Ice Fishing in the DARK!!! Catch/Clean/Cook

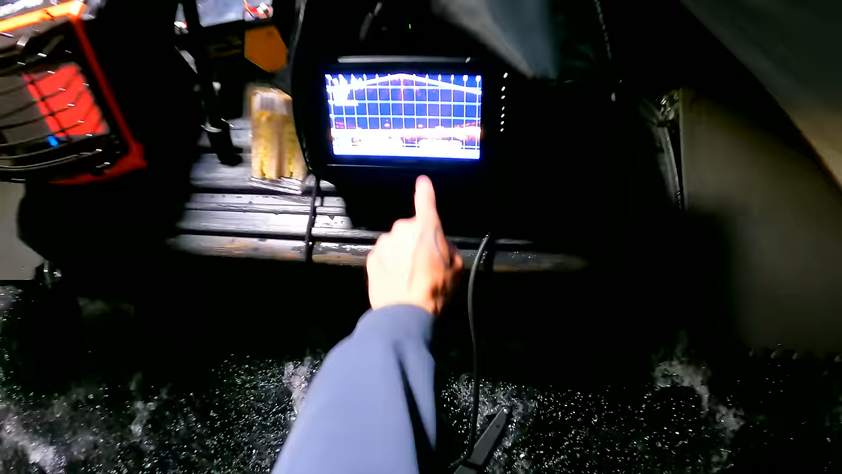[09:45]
see you later alligator my lure is right there and the weeds stopped four feet away and i have no weeds under me it's really nice and hard so we're in the zone good transition line